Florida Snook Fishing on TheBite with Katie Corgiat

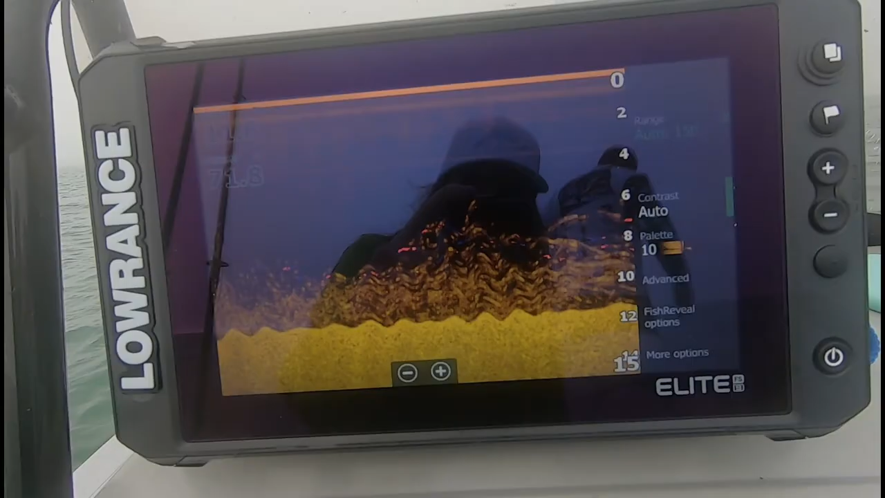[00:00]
Look at all that. Stay that way. Oh my gosh, that is a lot of bait.
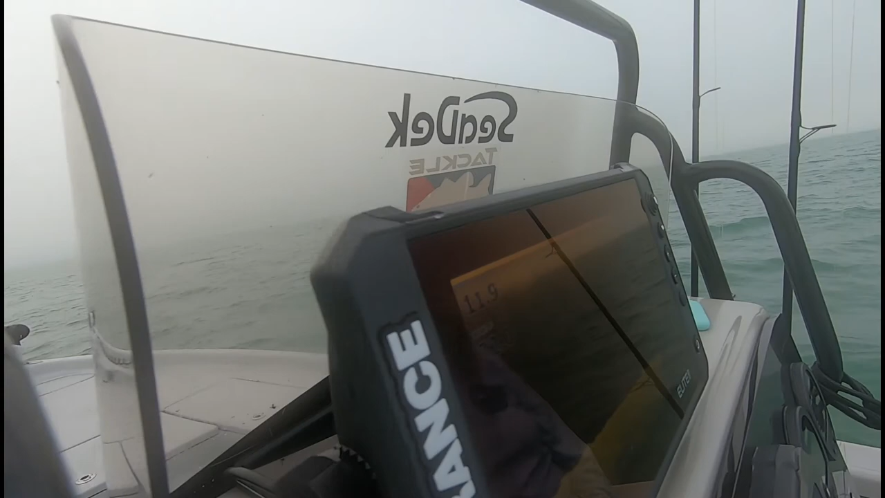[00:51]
Like that looks good right there, see it? Look at that, I'm just gonna get a quick clean of that. That's really cool.
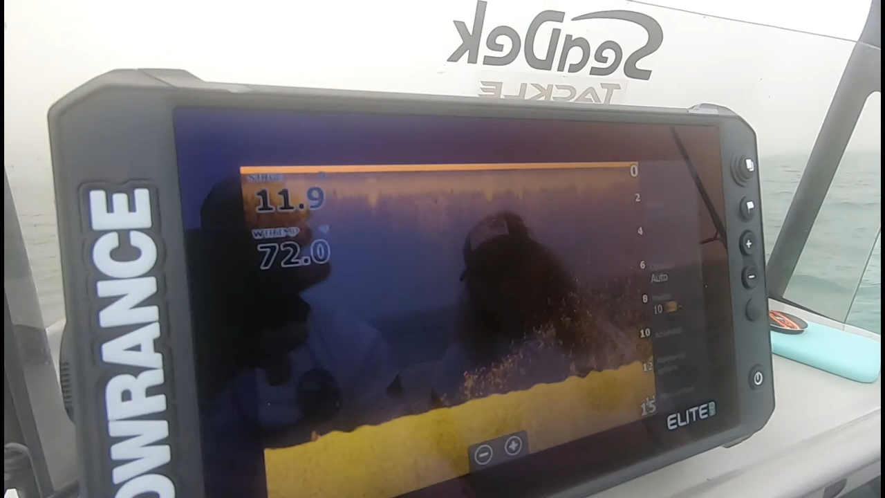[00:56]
Oh, yeah. That's what we wanna see, all the bait.